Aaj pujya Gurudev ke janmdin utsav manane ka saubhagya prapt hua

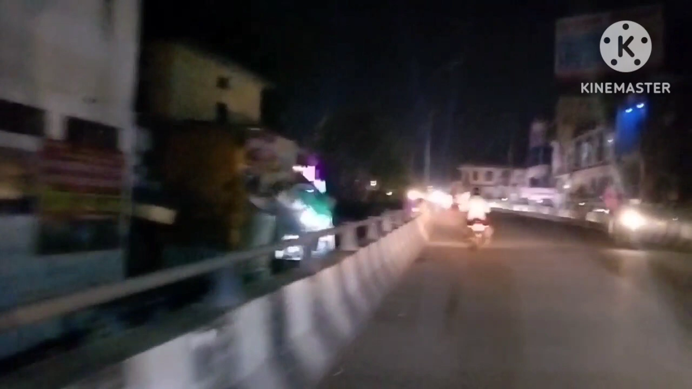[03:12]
तो बर्थडे मना के, गुरु जी का बर्थडे मना के हम लोग निकल चुके थे और रात हो गई थी, सब लाइटें वगैरह जल गई थी, देर हो गई काफ़ी।